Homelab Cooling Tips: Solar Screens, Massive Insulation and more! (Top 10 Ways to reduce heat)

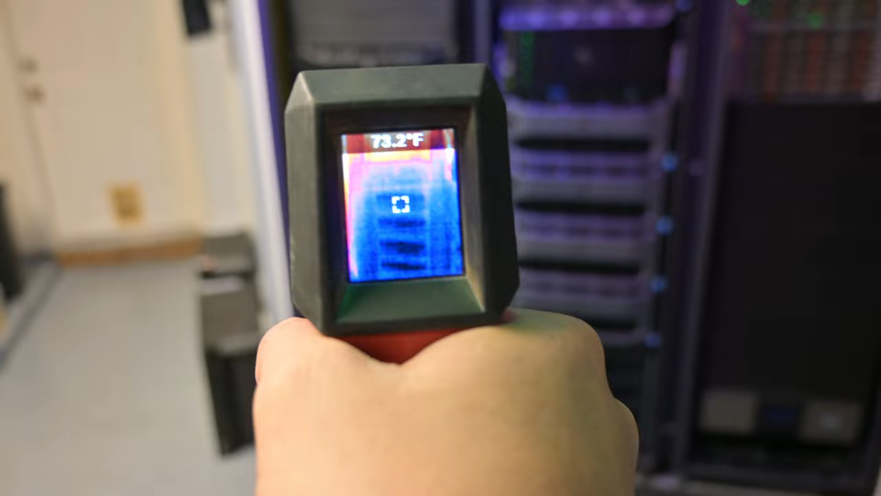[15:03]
On screen: spot 73.2°F
And if we actually check the racks out here just for some fun, we can see that the racks are actually not incredibly hot.
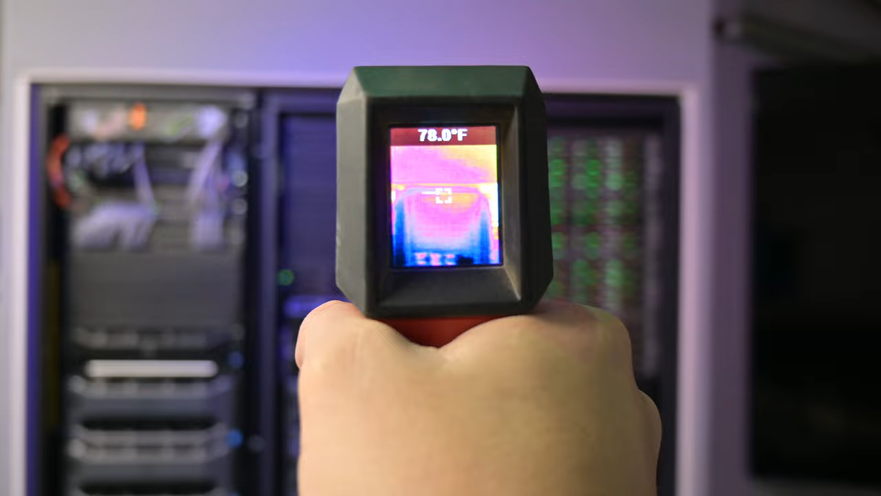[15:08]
On screen: spot 78.0°F
You can definitely tell that we have some hot gear over here.
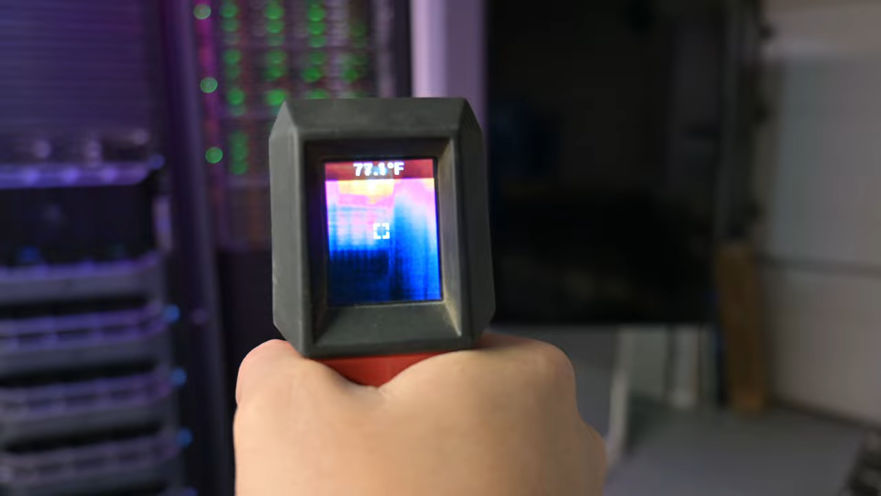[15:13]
Definitely a little of hot gear over on this side over here.
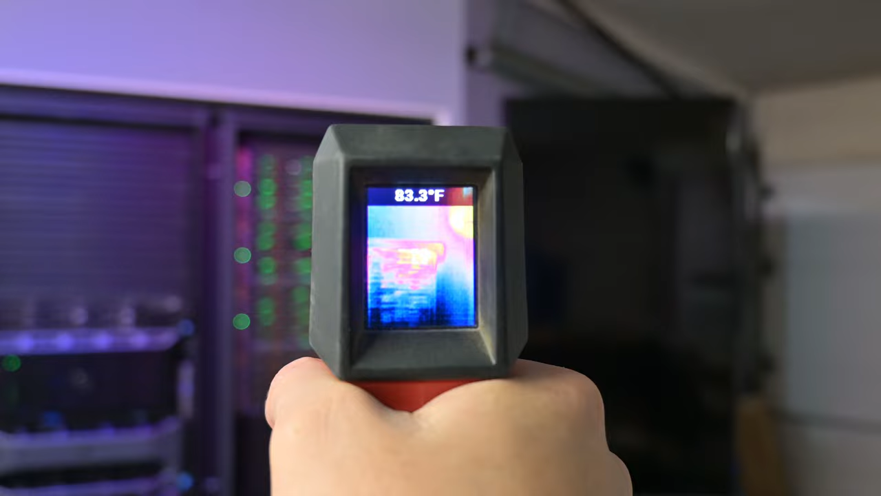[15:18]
On screen: spot 83.3°F
So that's where the majority of the hottest stuff is going to be is of course the top JBOD there is going to have the most heat because heat rises.
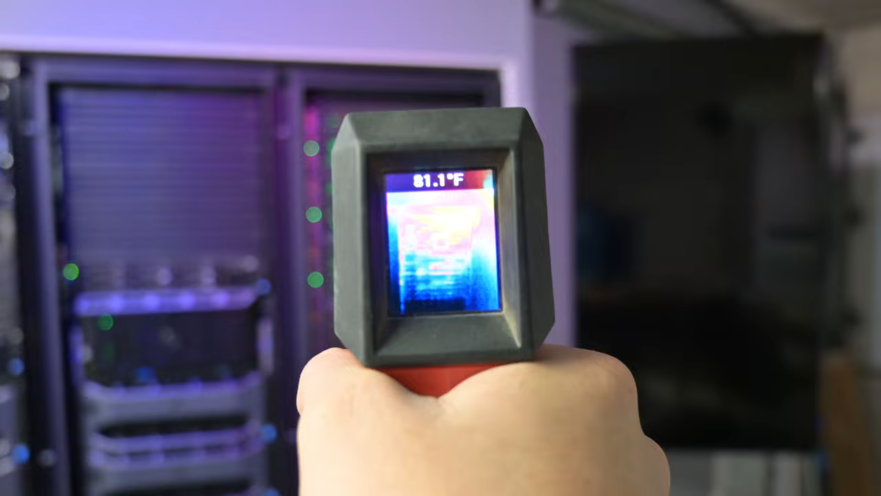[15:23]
On screen: spot 81.1°F
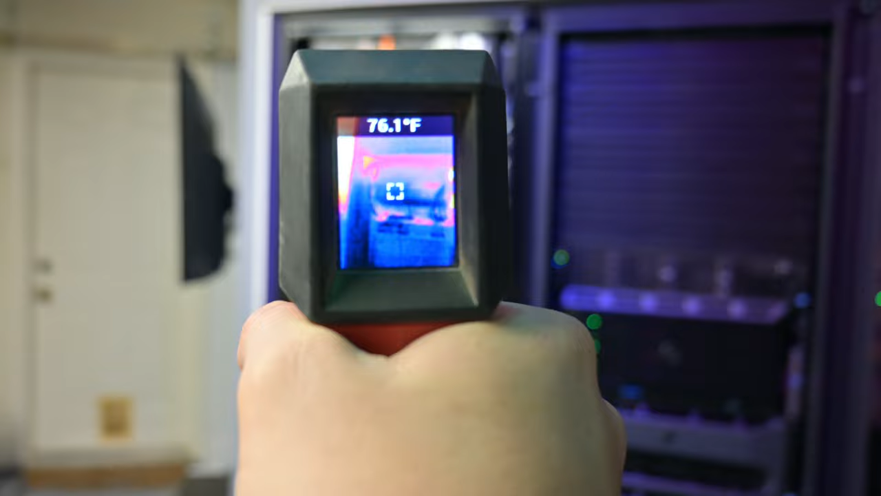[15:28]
On screen: spot 76.1°F
But if we look over here at our networking switches, we can see that they're not incredibly hot.
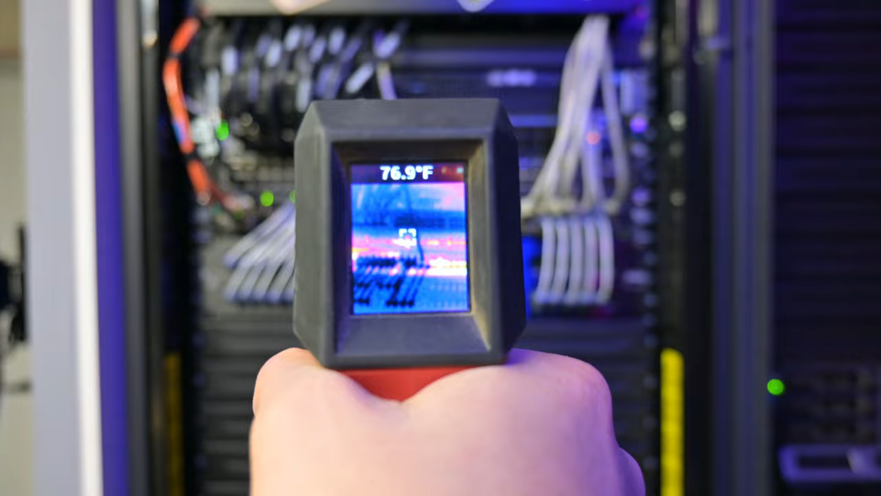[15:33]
On screen: spot 76.9°F
But I think I can identify pretty well that the Brocade ICX6610 is actually hotter than the Mellanox 6036 above it.
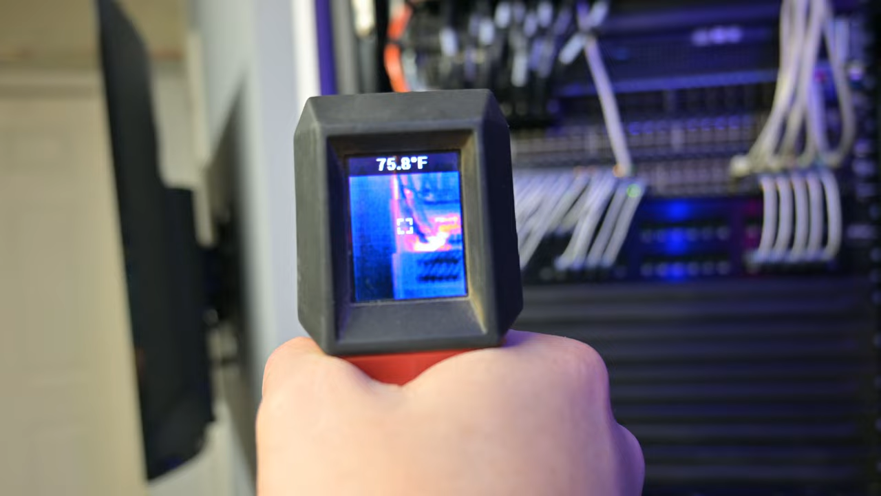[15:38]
On screen: spot 75.8°F
And so that is yet another reason that we'll be removing that one here shortly.
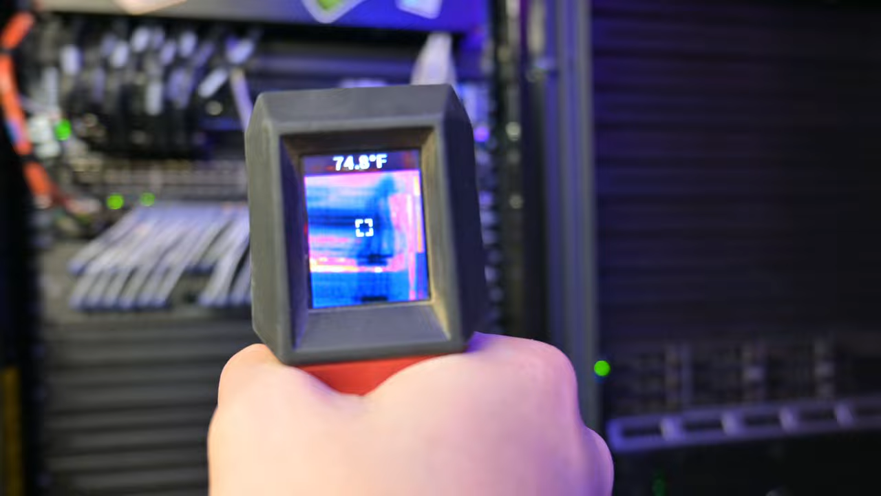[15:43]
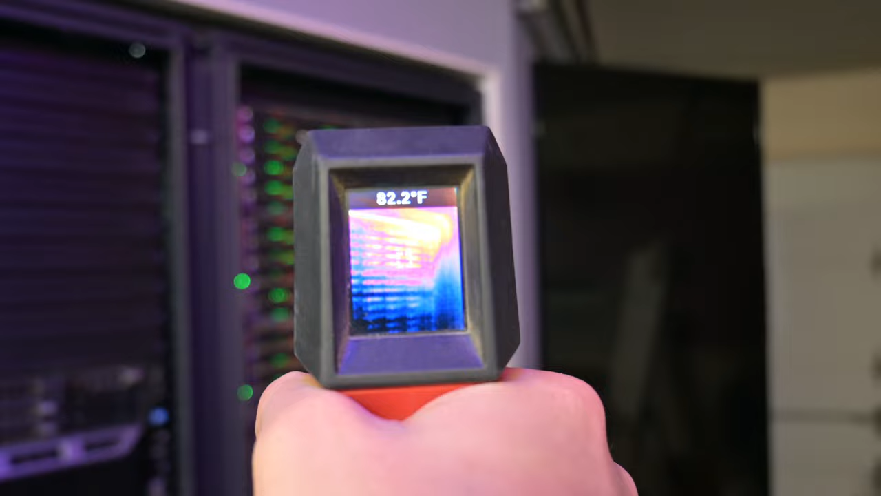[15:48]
On screen: spot 82.2°F
And if we check over here, we can see a little bit better what those JBODs look like in infrared.
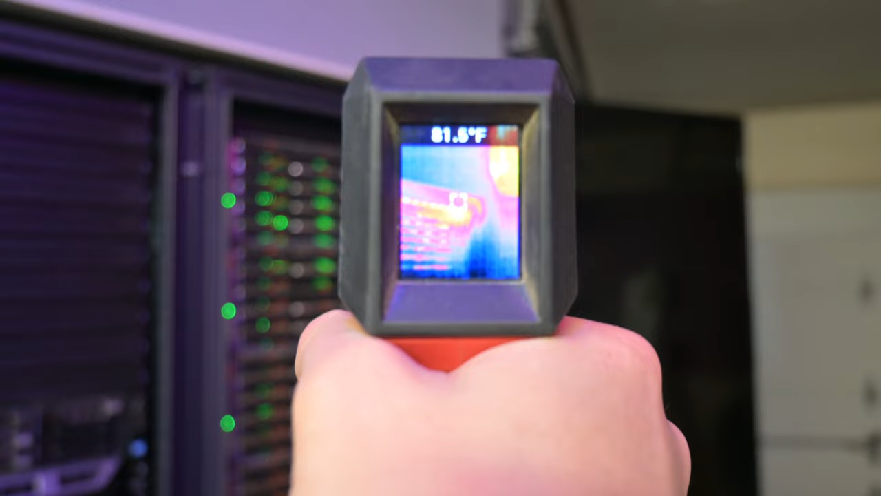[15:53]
And you can see, yeah, we definitely have some heat pooling up here.
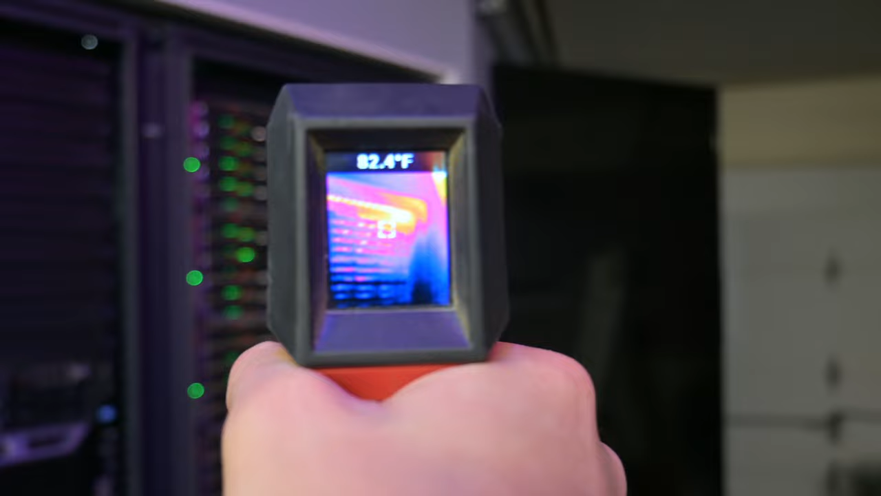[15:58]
On screen: spot 82.4°F
So I might try adjusting the fans a little bit, see if I can get them pointing a little bit more directly on that.